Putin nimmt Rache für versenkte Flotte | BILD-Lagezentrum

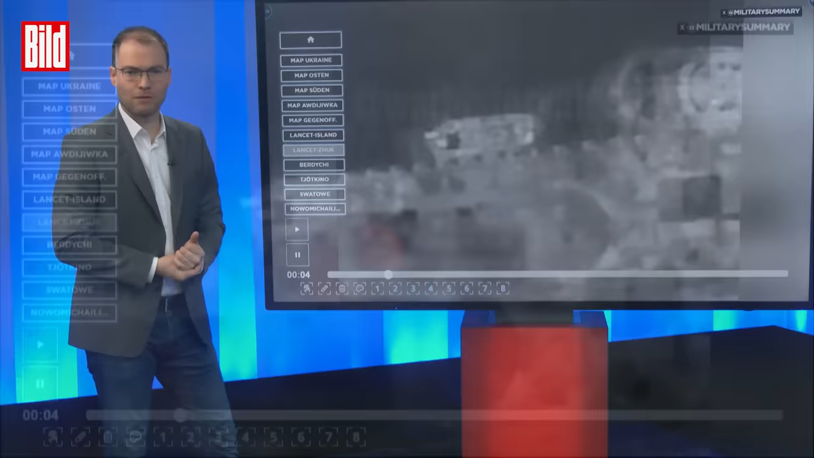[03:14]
Beziehungsweise wir haben jetzt tatsächlich den Angriff hier auch an Land.
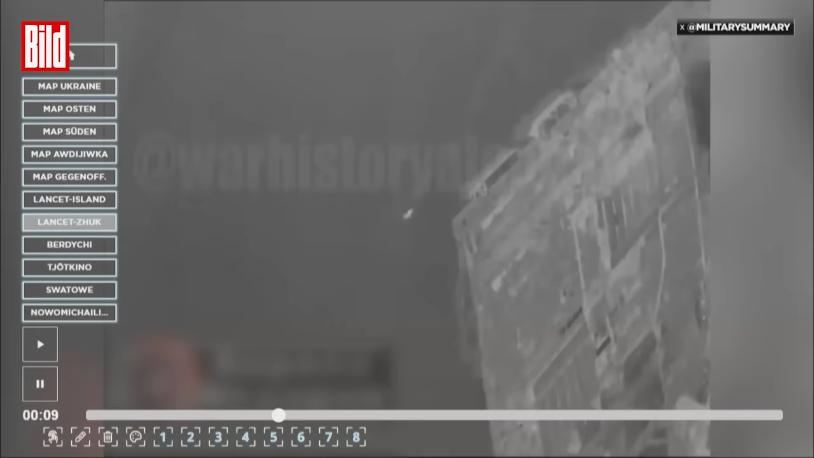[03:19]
Und wie jetzt gleich sich, na jetzt ist es losgefahren, wie jetzt gleich sich die Sala-Lenzet hier nähert und dann eben den Angriff auf das Schiff von der Seite vollzieht.
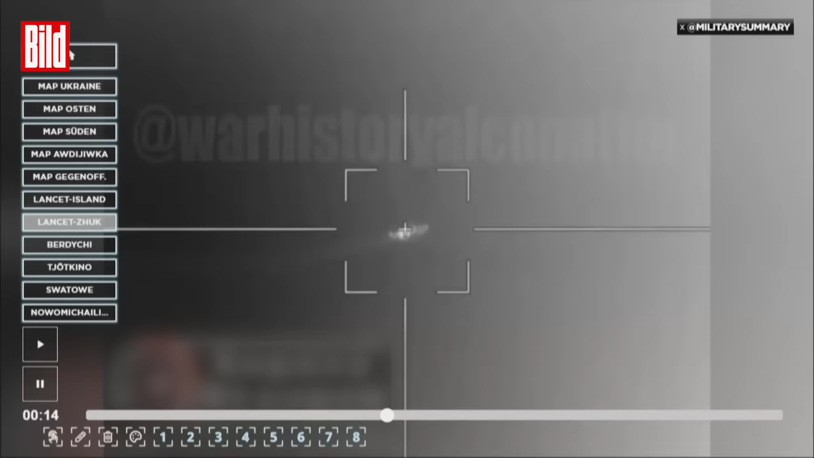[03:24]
Ganz ähnliche Situation wie eben. Wiederum ein Angriff aus der Luft, wiederum überwacht von einer anderen Drohne.
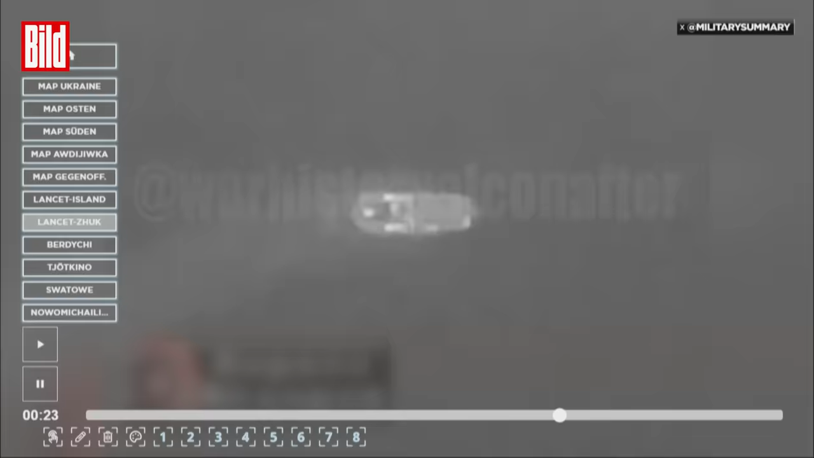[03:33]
Und Russland macht eben, was es kann. Es greift diese Schiffe an. Auch hier sehen wir eine ziemlich mächtige Explosion.